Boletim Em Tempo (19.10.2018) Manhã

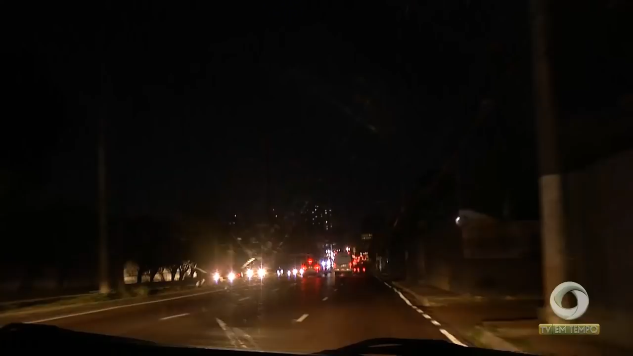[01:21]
Na avenida Torquato Tapajós, a situação era bem complicada. Já no cruzamento destas avenidas, na zona centro-sul, os agentes de trânsito tiveram que trabalhar até mais tarde para evitar acidentes com os semáforos apagados.